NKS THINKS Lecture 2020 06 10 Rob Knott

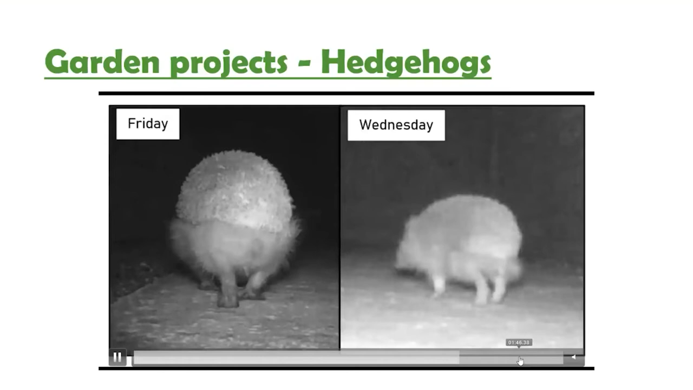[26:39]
we've got hedgehog coming out of the garden which is a really nice thing to watch at the moment and really good for them as well so that's hedgehogs
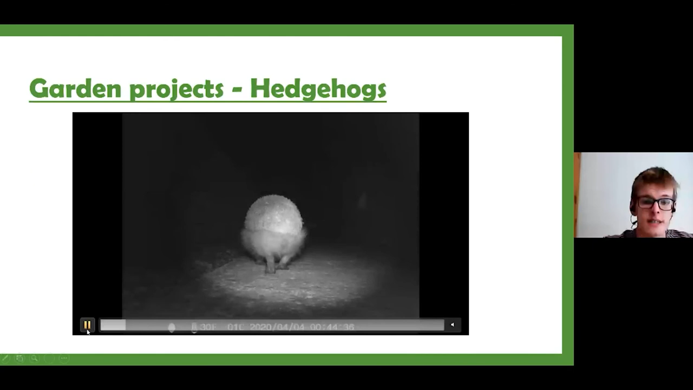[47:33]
and daylight and it records sound and color and all that sort of stuff so these really aren't expensive